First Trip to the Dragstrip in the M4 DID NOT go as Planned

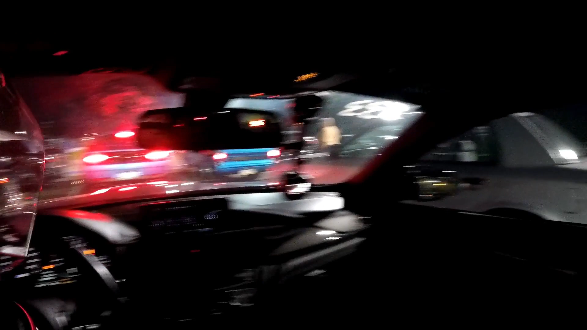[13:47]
So hopefully we won't red light this time and actually beat her.
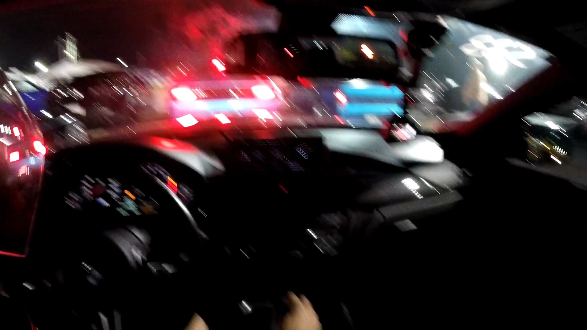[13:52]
So we're gonna turn the traction control off again. Oh, Wind Sport Plus. Traction control off.
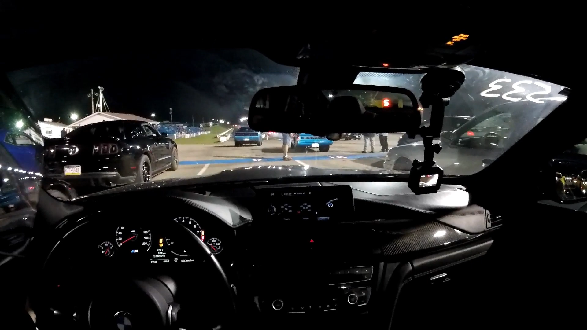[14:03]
All right, hopefully this will go better. I'm gonna ease into it this time.
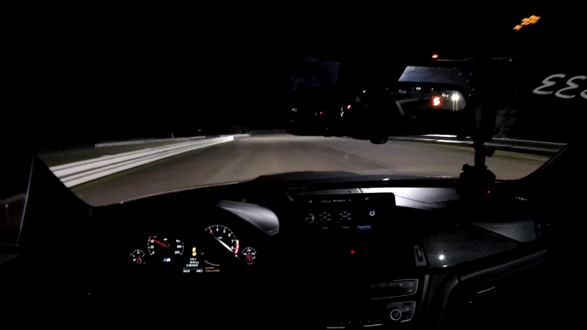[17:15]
Did better, but a little skeptical.
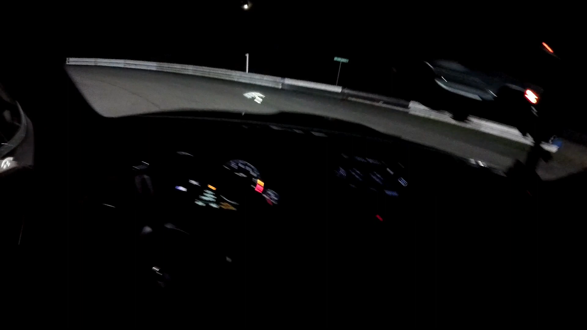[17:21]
Cooled down a little bit since we've been here, but like I said, that start was rough. Come on, 12s.